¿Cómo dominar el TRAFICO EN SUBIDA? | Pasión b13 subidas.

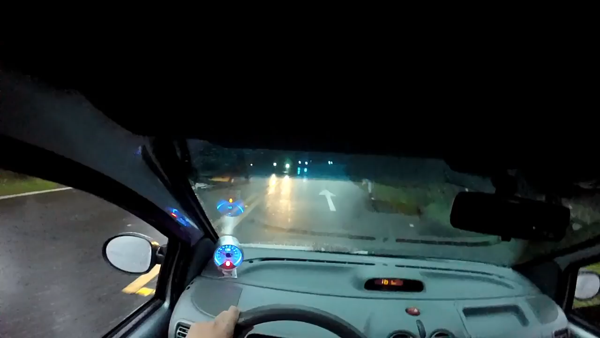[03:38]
y miren que arranqué pues con toda la tranquilidad pero ¿por qué no me demoré tanto? ah, pues muy fácil no me demoré tanto porque ya tenía el clutch en el punto de contacto yo simplemente pasé al acelerador y saqué un milímetro el clutch y ahí mismo el carro me hizo caso por ahora tenemos semáforo en verde
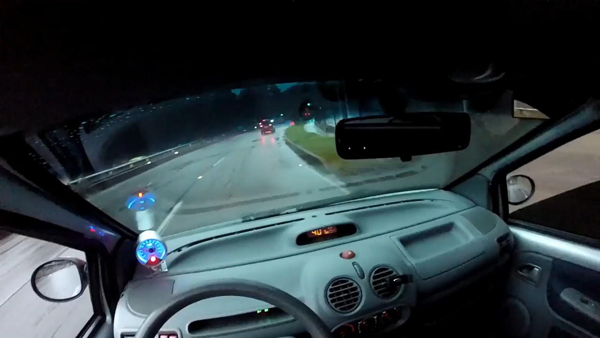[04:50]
o sea a no más de 30 kilómetros por hora entre 10 y 30 y lo pasan a segunda porque ustedes saben que van a salir a esa velocidad aquí vengo en tercera y nuevamente allá adelante hay un reductor de velocidad entonces freno
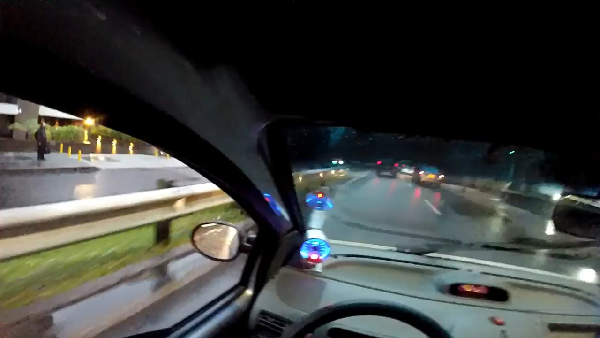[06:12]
siempre, siempre, siempre el 90 esa va a ser la vieja confiable mejor dicho miren, aquí por ejemplo vamos voy en una de estas subidas de Patios de Bogotá y voy detrás de una volqueta la pobre volqueta no puede subir a más de 20 kilómetros por hora prácticamente entonces, ¿yo qué hice? hice la vieja confiable que es segunda el cambio de segunda en las subidas es muy versátil a menos de que a ustedes les toque pues detenerse porque ahí sí ya sería la primera pero la segunda es muy versátil pueden ustedes ir desde
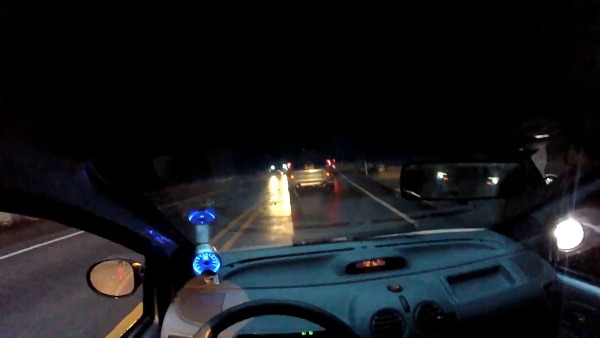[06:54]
muy versátil pues para cuando hay tráfico ir en segunda miren, esta es la clave de este video la segunda es demasiado versátil cuando hay tráfico en subida miren voy a ir tranquilo vamos a 21 por hora voy en segunda el carro va a casi a 2000 revoluciones vamos re bien acuérdense que los cambios en subida son cada 3000 o hasta cada 4000 revoluciones dependiendo del carro que ustedes tengan entre el 3 y el 4 bueno,
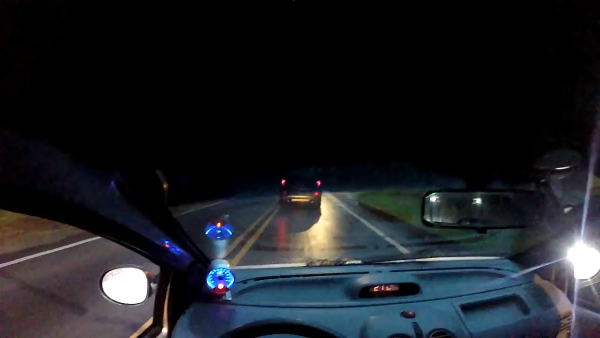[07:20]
aquí algunos se animaron a pasar la volquetica pero yo como les estoy dando a ustedes el tutorial no la voy a pasar miren, ahí todos se animaron a pasar la volquetilla pero bueno yo me voy a quedar aquí detrás de la volqueta desde la captiva le dio miedito
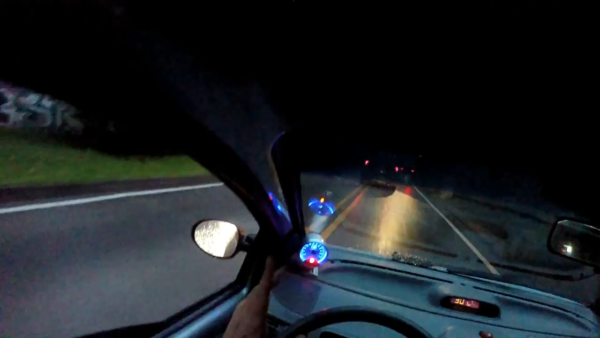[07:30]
entonces listo seguimos aquí aguantando volqueta aquí a lo que da el man pasó a la volqueta para meterse al restaurante malísimo más cero afán y el man entra al restaurante y ya no entendí esa pero bueno y bueno y aquí la táctica es esa irse ahí miren todo este tramo me ha servido en segunda aquí la reina de las pruebas aquí toca pasarlo a segunda para pues que no suba bien con buen torque ¿no?
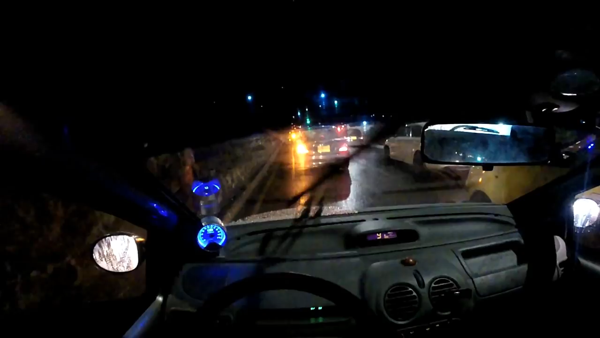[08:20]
aquí miren aquí voy jugando con el acelerador estoy así así jugando clutch freno y me espero y aquí arranca entonces punto de contacto con el freno puesto obviamente
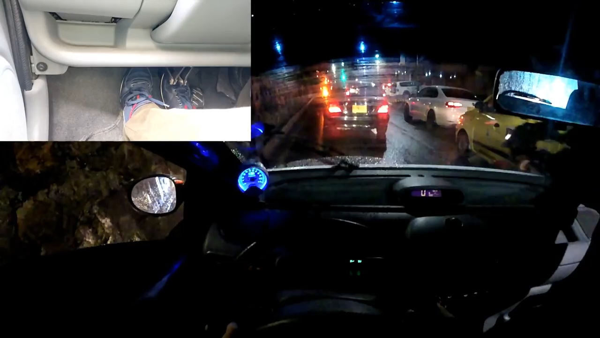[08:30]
saco el freno acelero y suelto nuevamente clutch lo dejo perder toda la velocidad me tocó parar nada que hacer entonces vuelvo y saco hasta el punto de contacto o sea ahí acelero y voy soltando nuevamente ¿listo? si van viendo acelero, acelero, acelero, acelero me tocó soltar clutch al fondo y cuando el carro esté quieto freno pues para que no se devuelva ¿listo?
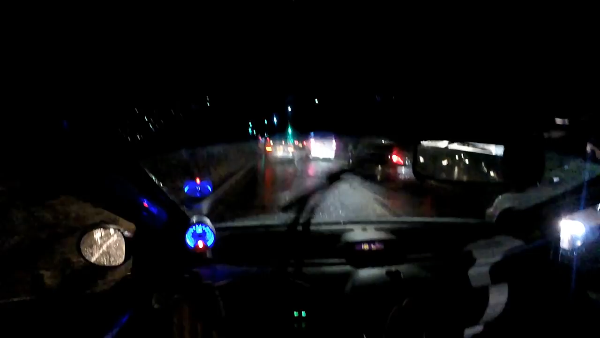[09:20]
sin frenar hice como acelero y saco esa fue la que hice ahorita y miren otra vez tocó hacer aquí suelto acelero suelto acelero clutch al fondo y freno y freno otra vez así toca señores así toca neutro y dejo descansar clutch y aquí como haríamos para arrancar no venga que me demoro como se dan cuenta uno se demora lo que se tiene que demorar como alumno siempre y cuando ustedes estén concentrados miren que tampoco es que sea mucha la distancia